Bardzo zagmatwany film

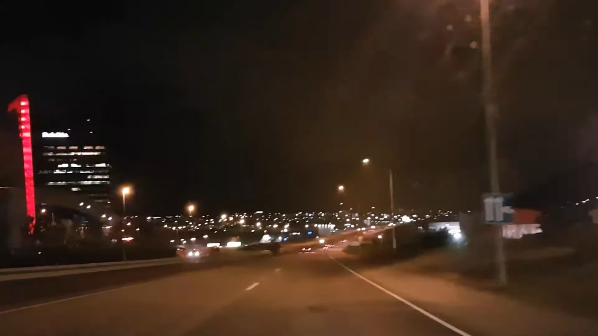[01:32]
Długo czekałem w sumie na to żeby przyszła wreszcie noc na Islandię bo uwielbiam jeździć tymi ulicami one robią zawsze na mnie wrażenie szczególnie oświetlenie tego miasta i te iluminacje
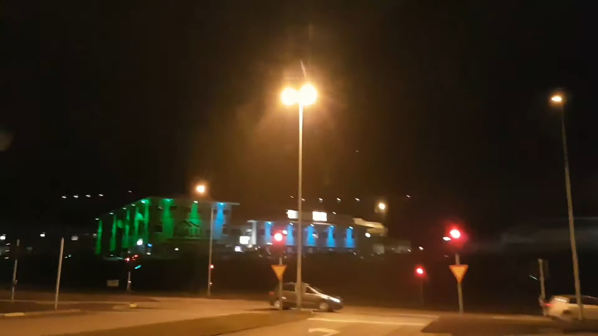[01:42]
które są ulokowane
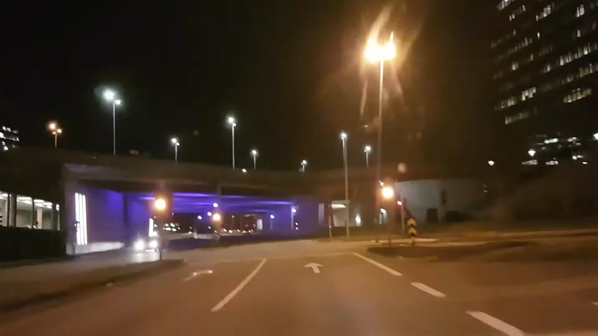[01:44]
praktycznie w całym mieście Ten most jest niesamowity on znajduje się w Kopawogór i jest w specyficzny sposób
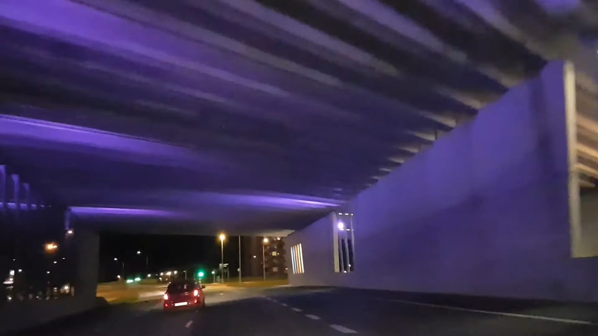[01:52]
oświetlony ale tutaj jest takich świetnych atrakcji całe mnóstwo i szczególnie gdy jest festiwal światła Naprawdę te ulice robią na mnie
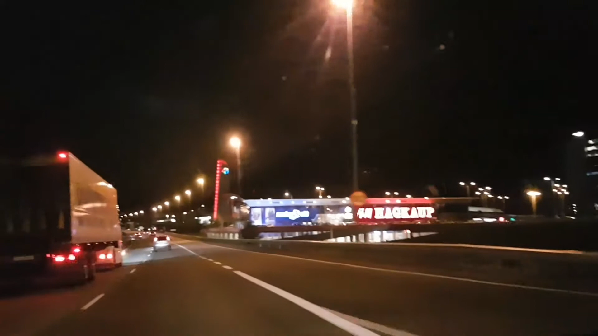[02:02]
niesamowite wrażenie choćbym nawet jeździł nimi kilka razy i ta przyroda na przykład tutaj widzicie